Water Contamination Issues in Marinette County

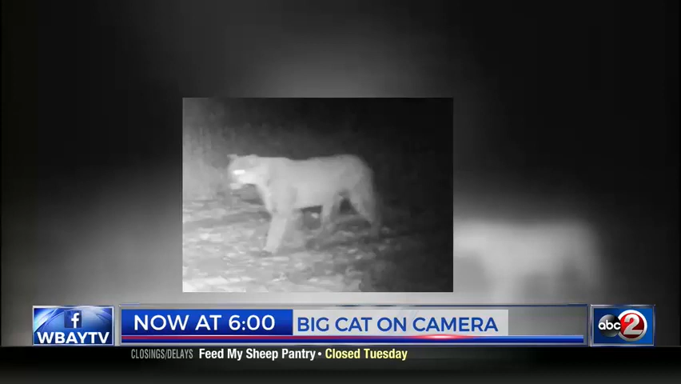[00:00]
A cougar is spotted in our area where those trail cameras capture this big cat's on the move. From WBAY-TV, coverage you can count on.